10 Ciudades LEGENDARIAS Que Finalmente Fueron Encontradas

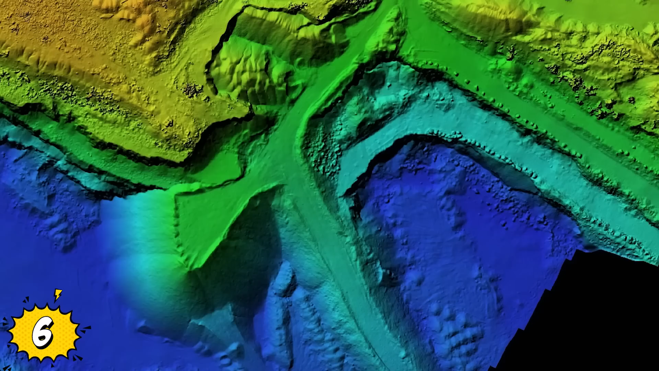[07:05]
Y en tiempos más modernos, los arqueólogos realizaron excavaciones e incluso escanearon la jungla cercana con láser para descubrir aún más ciudades ocultas.